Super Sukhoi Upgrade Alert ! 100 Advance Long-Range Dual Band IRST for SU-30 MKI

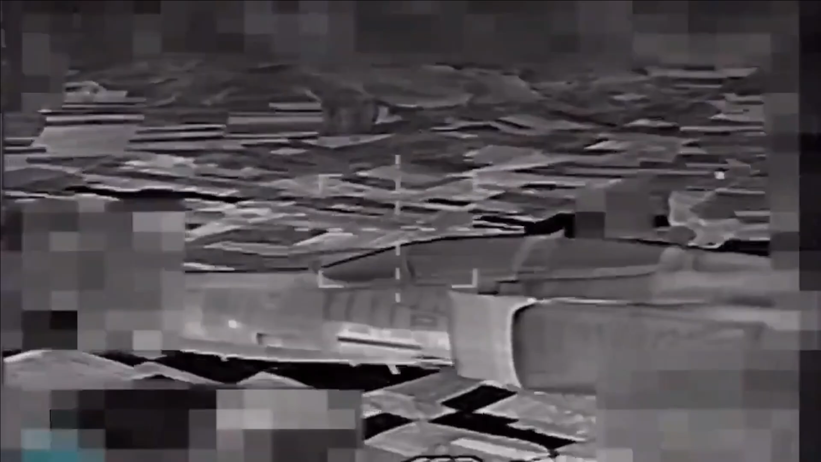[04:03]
The laser rangefinder provides accurate range measurement for the employment of short-range air-to-air missiles and against ground targets.
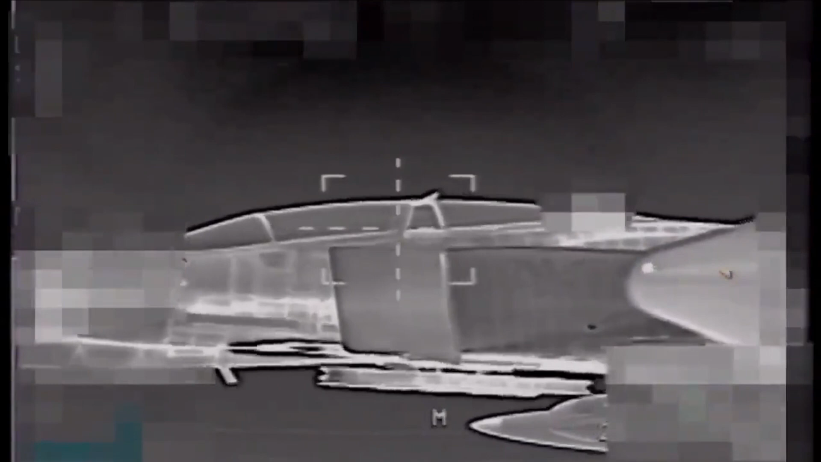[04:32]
to extremely low temperature which provides a contrast as compared to the outside.
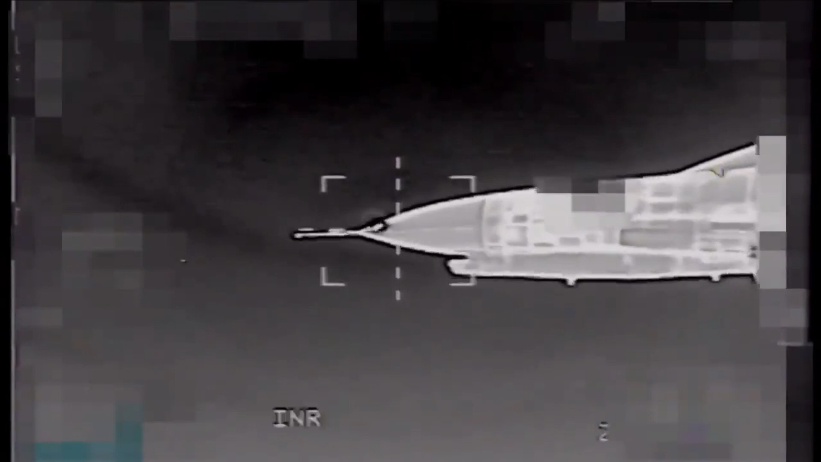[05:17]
Since IRST sensors are simply receiving and emitting heat signal, they are called passive sensors.
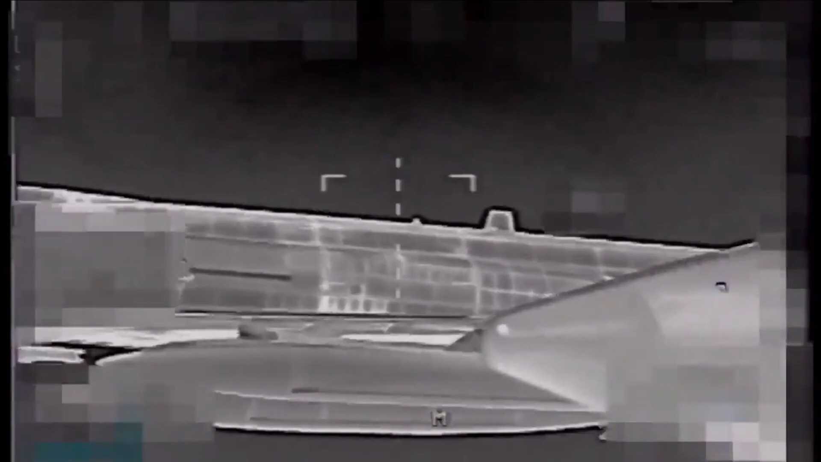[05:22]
In other words, they do not emit signals of their own like radars which transmit radio waves. This enables the tracking fighter to avoid alerting
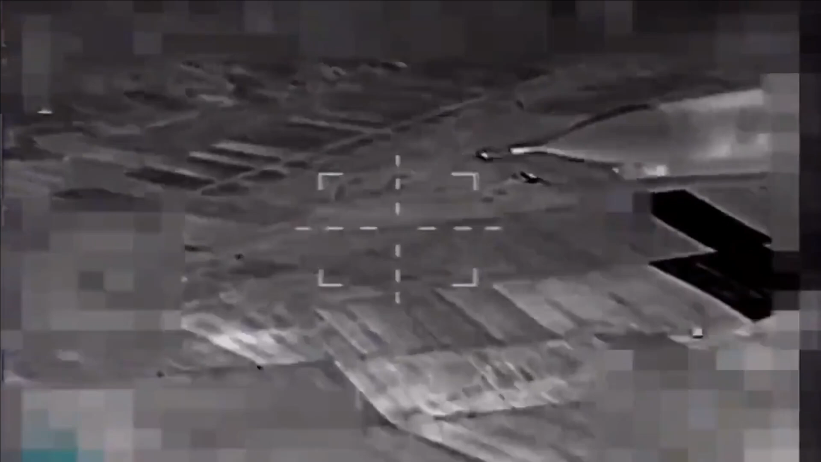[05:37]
In a within visual range dogfight,
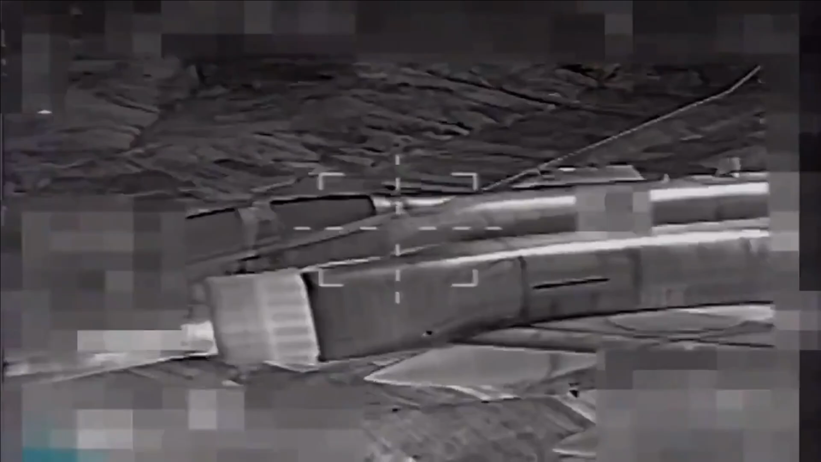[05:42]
an IRST system can enable the user to possess an enhanced level of situational awareness of the combat zone without having to switch on the radar thus avoiding the risk of being exposed to the enemy.